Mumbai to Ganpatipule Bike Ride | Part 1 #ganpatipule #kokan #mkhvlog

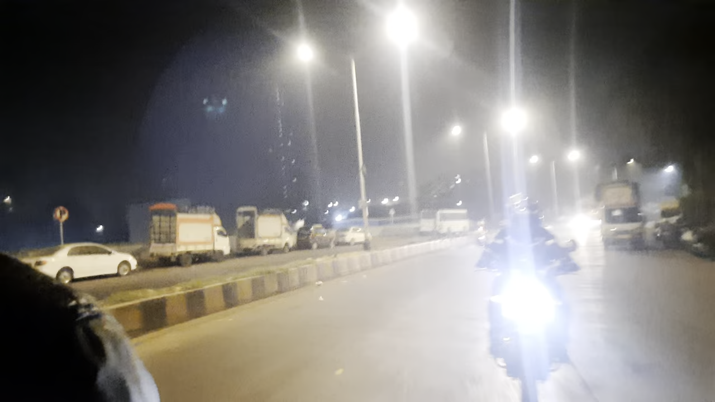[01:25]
आपले भाई लोक मागे गाडीवर आहेत. बघा तुम्ही बघू शकतात.